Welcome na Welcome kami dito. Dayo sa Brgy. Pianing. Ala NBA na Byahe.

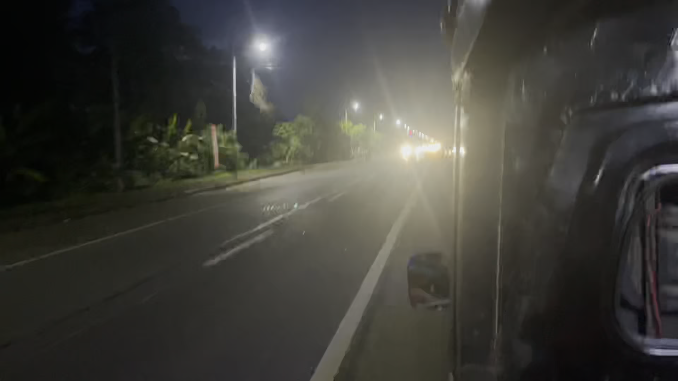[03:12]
Medyo din naka-heavy ang traffic. We are here in Baan.
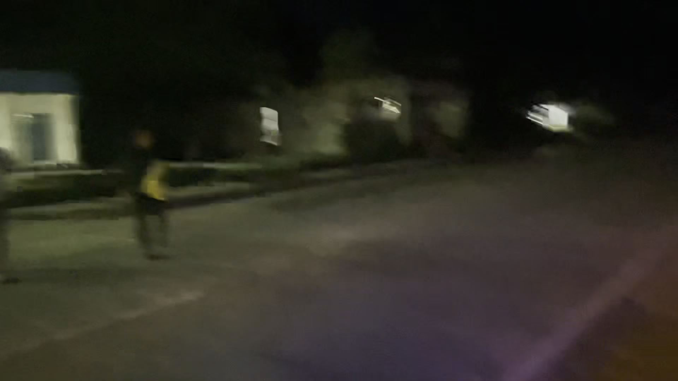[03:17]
Hey, Jamurata and Rael and Kaha.
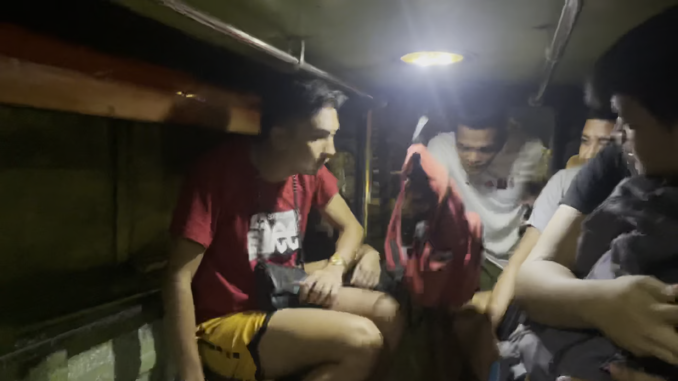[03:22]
Come sa itong mini bundle. Shout out dul.
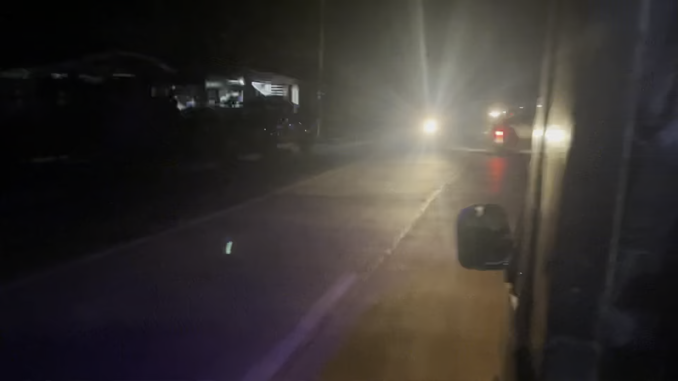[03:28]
Abot namin sa Barangay Pianing. Mga 20 minutes abot namin.
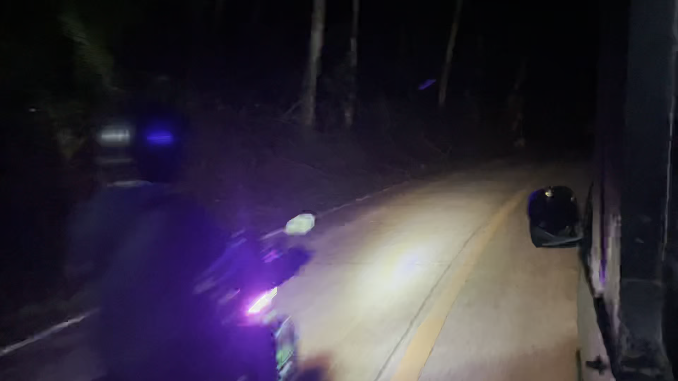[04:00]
Bye. 4, 3, 2, 1. Touchdown, Pianing. Hanami sa Pianing Bridge. Para naguba na ba?
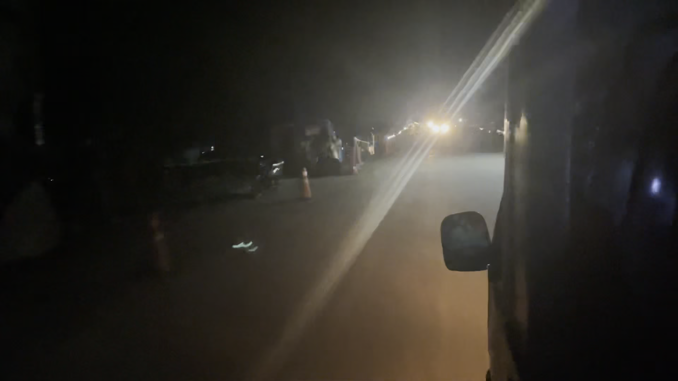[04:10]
Tulay dari. Hanami sa Pianing Bridge.
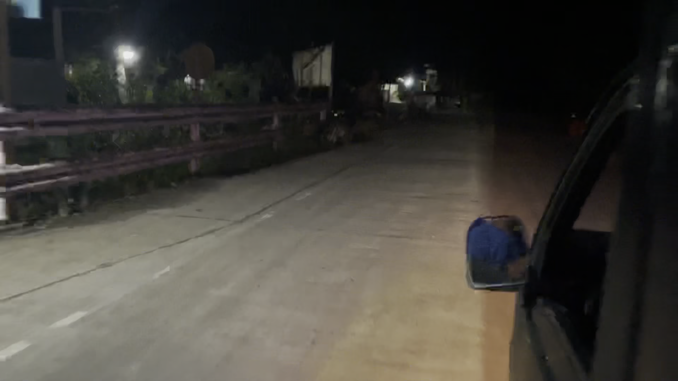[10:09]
Medyo ngit-ngit yung dalan. Nainay na may. Salamat sa support. Sunod na po na vlog.
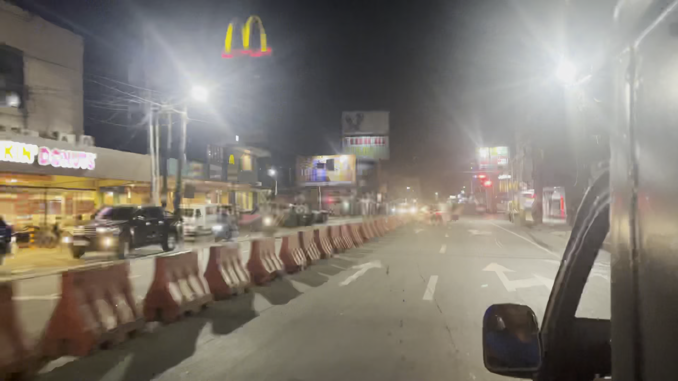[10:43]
kami sa puntuan doon. Time check, alas 10 sa gabi. Salamat sa tanan.